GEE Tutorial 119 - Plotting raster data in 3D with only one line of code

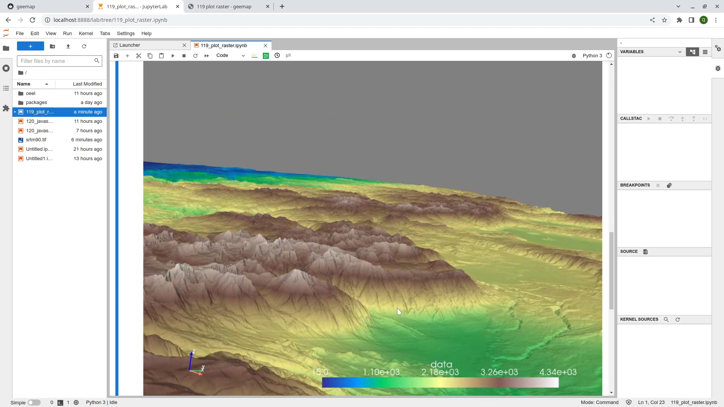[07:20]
And it's still pretty good, right? And it's also quite smooth. So you can try it out with your own dataset, uh, see if it works for you.